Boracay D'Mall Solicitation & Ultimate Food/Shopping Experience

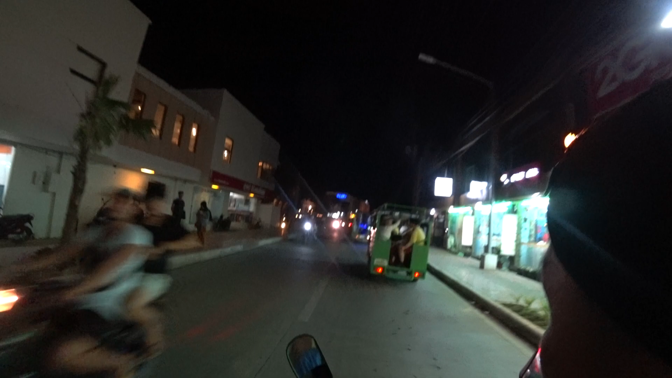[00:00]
Here we are in Boracay in the night time going to D-Mall and D-Mall is the happening area of Boracay,
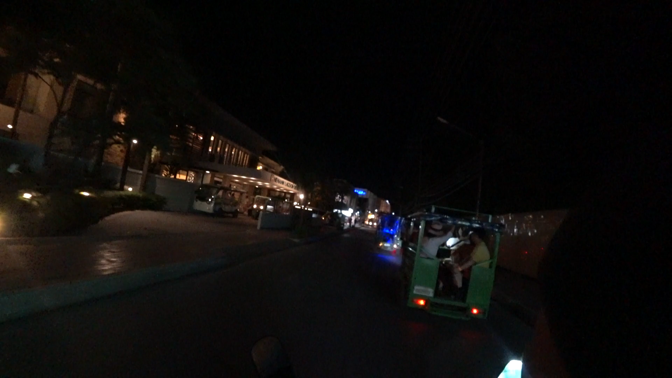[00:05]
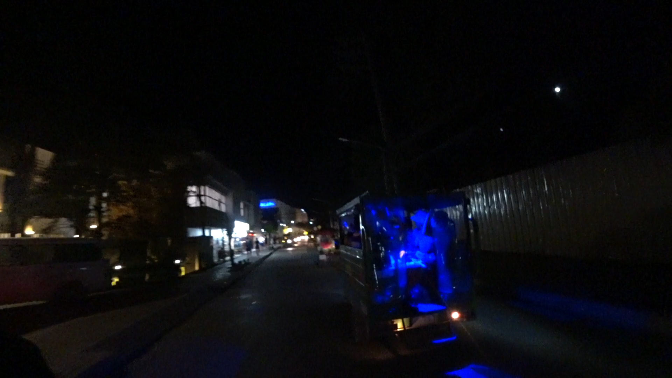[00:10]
on the wrong side of the road here, it's great, I
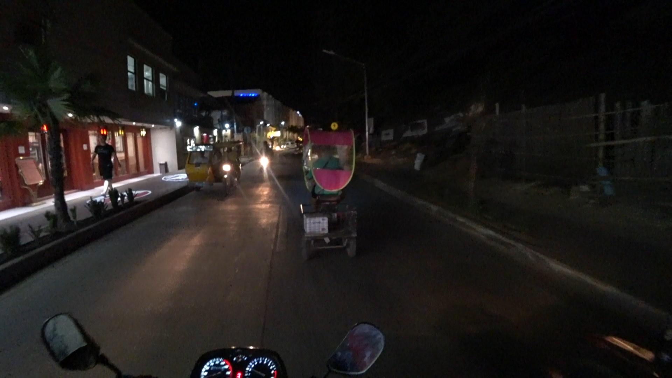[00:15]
like these electric vehicles they look cool